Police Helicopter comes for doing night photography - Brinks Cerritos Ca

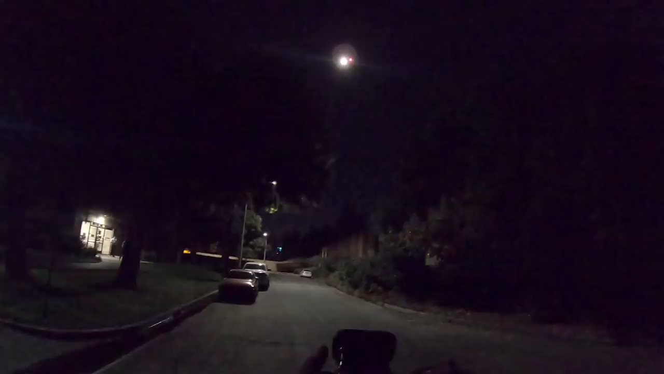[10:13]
I have to say, it looks pretty cool with the shadows. The tree shadows moving all around. Look at that. That looks badass.